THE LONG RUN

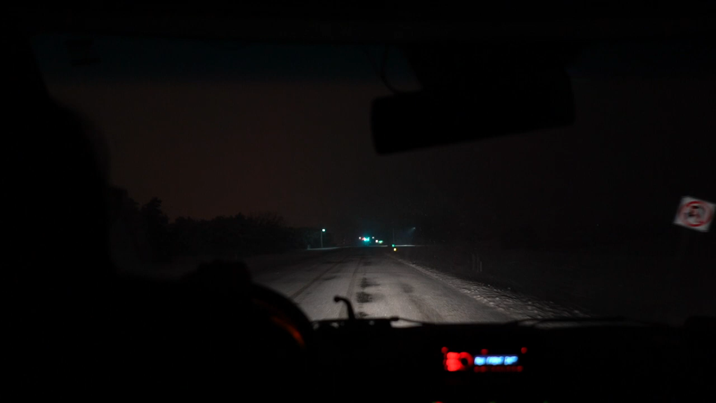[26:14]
We are driving in a snowy abyss. Going full throttle. Going full throttle. Trying to get back to Kingston. Skibbity down down, skibbity down down.
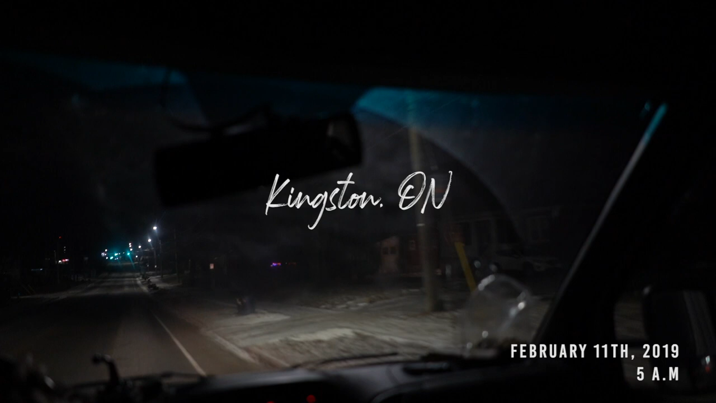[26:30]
It's a rude boy town, it's Kingston town.
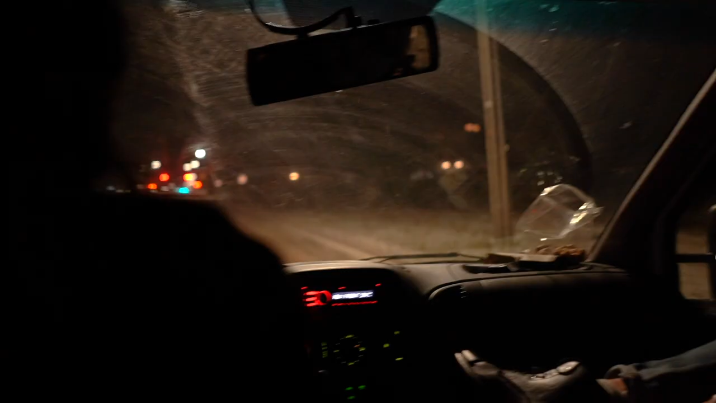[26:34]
After a long journey through Siberia, we get back to Kingston at 5 in the morning.